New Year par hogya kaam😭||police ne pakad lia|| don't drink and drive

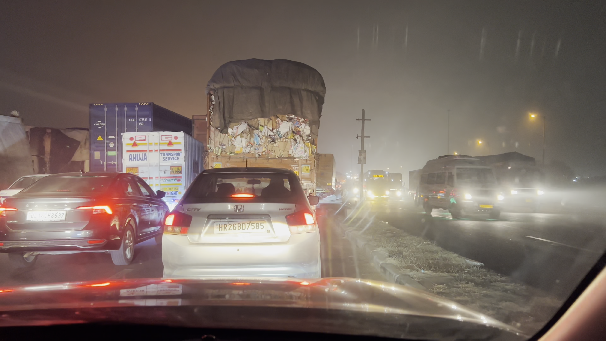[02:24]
लगा कि जाम जो है ना वो सिर्फ और सिर्फ फ्लाईओवर बनने की वजह से बॉटलनेक बना हुआ था। आगे अगर आप रास्ता देखना चाहो तो पूरा खुल रहा है, फ्लाईओवर पूरा सही जा रहा है,
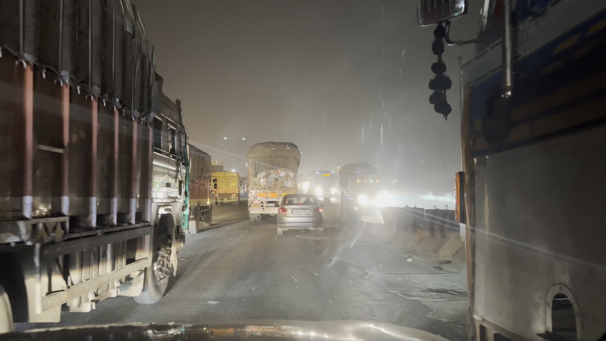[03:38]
हो गए ब्री, जब तक हम पूरी तरह पार नहीं हो जाते। अब कह सकते हैं कि हो गए फ्री। हाँ फ्री हो गए काइंड ऑफ, ये जो फ्लाईओवर बन रहा ना इस चक्कर में सारा जाम लगा हुआ, साथ में ट्रक खराब था तो तगड़ी बॉटल लग गई थी।
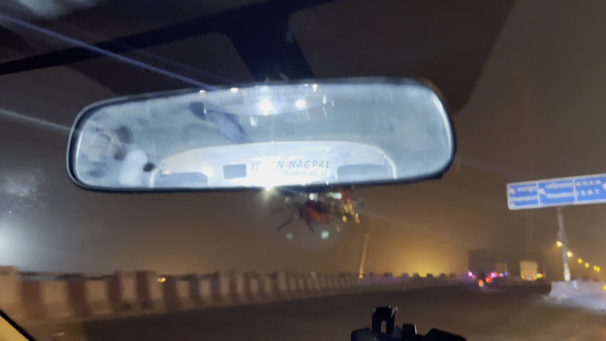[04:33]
लाइटिंग नहीं है, बंद कर रखा है। तो गाइस अब हम मजनू का टीला पहुंचने वाले हैं,
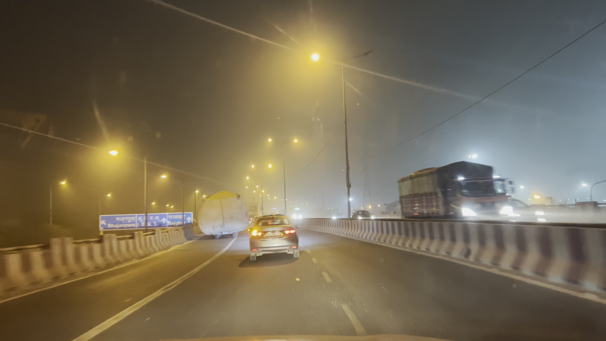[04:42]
यही है वजीराबाद का फ्लाईओवर और रास्ता पूरा क्लियर हो गया। रात को ट्रकों का जाम लग जाता है, अभी हम कश्मीरी गेट पहुंच गए हैं विद अ वेरी स्मूथ ड्राइव. इट टुक अस अराउंड 10 मिनट्स टू रीच कश्मीरी गेट.
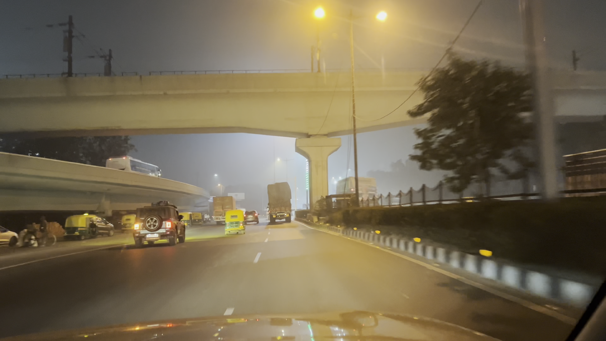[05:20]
और अभी हम यहाँ से जाएंगे हौसखास विलेज. गॉड नोस, कुछ कह नहीं सकता, डिपेंड्स अपॉन मूड. उसके लिए आपको आगे बना रहना पड़ेगा. गाइस अपन लोग अब आईटीओ पहुंचने वाले हैं और ये कुतुब मीनार नहीं है,
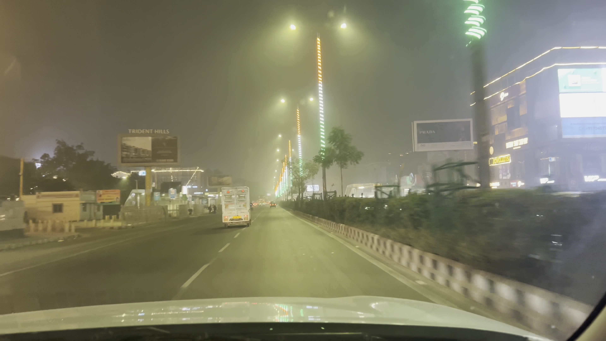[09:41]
जिस रोड पे हम चल रहे हैं घिसरे होते हैं या जाम सफदरजंग पे. पुलिस अंकल रोक रहे हैं गाड़ियां.
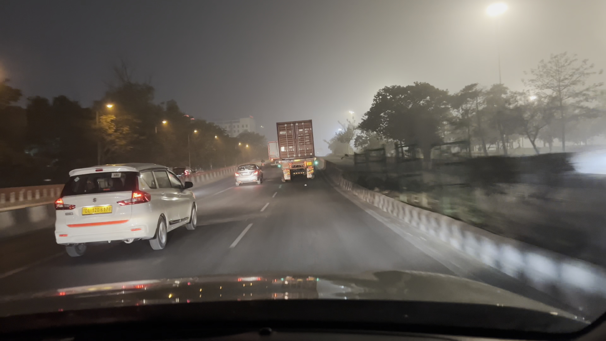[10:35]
गाइस बेसिकली RDX के लिए मुड़े थे, RDX तो हमारा बंद हो चुका है और यहाँ पर भी बैरिकेडिंग लगी हुई है गंदी वाली।
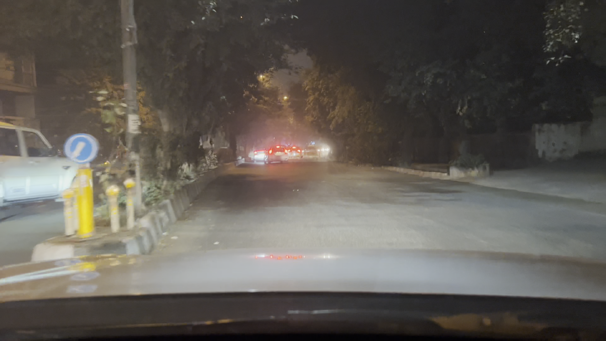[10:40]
चेकिंग टावर तोड़ है, पुलिस तो हमारी पकड़ रहेंगे, देखते हैं पकड़ते नहीं पकड़ते हैं।
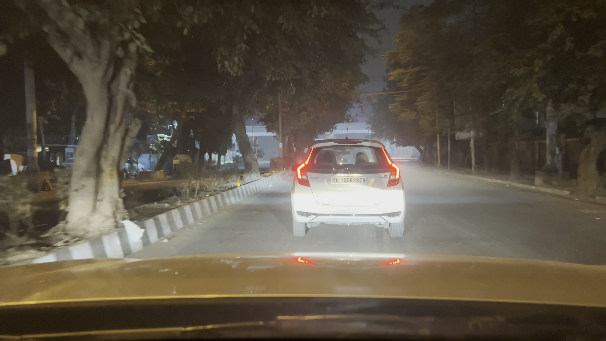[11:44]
ऑल द ऑप्शंस आर देयर। क्योंकि कल तो अगर इन्होंने रोका तो आपका व्हीकल इंपाउंड करेंगे एंड छोड़ेंगे कल अगले दिन आपको भी
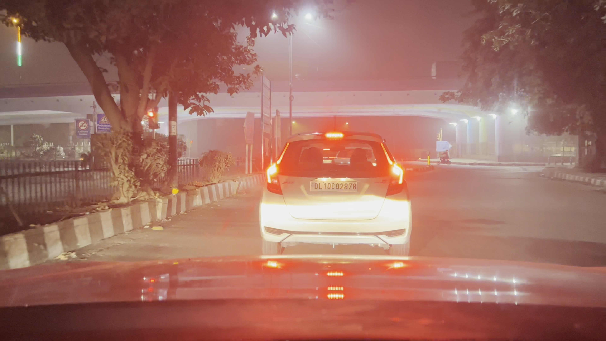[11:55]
सोच समझ के। तो गाइस दो लोग आप पहुंच गए हैं, कोई चेकिंग नहीं है, क्या हम वो चेकिंग बताने के लिए खड़े हैं? दोनों काम हाथ पे हाथ हो रहे हैं।
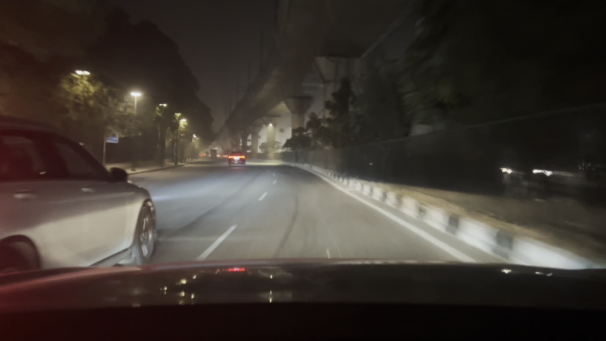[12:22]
गाइस नारायणा पहुंच चुके हैं अपन लोग और हमारा मन कर रहा है अब चाय पीने का।
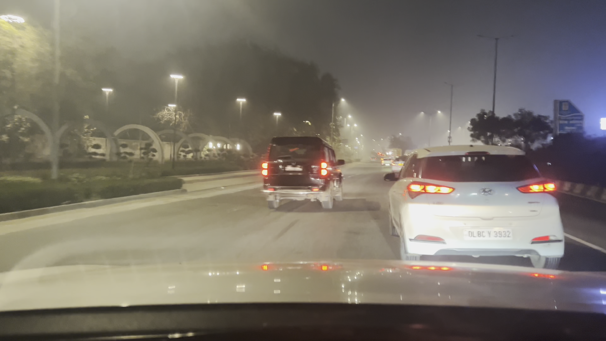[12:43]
तो फ्लाईओवर के नीचे चलते हैं अब, देर रात का हमारे को जट्टा मिलता नहीं मिलता क्या? स्क्रीन लगी है जो उसके अंदर लद्दाख दिखा रहे थे। हाँ तो बीआरओ कंट्रोल करता ना भाई।